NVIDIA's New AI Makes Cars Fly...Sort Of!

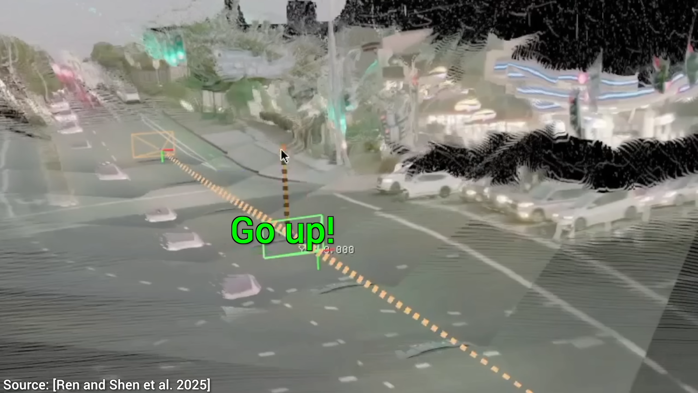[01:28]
Oh my goodness, is that an error?
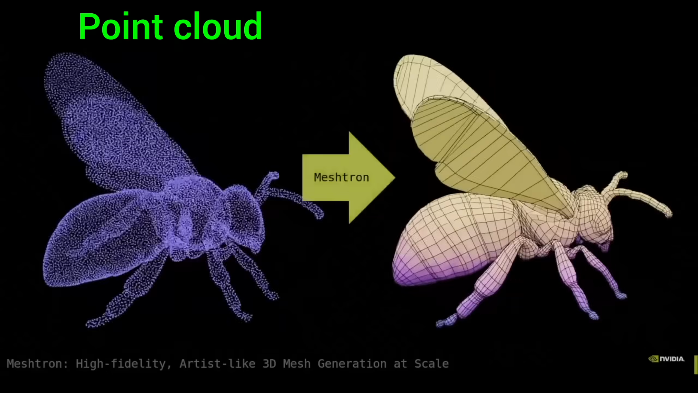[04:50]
Point clouds can now be converted to 3D geometry in a way where you can even see them being born from nothing.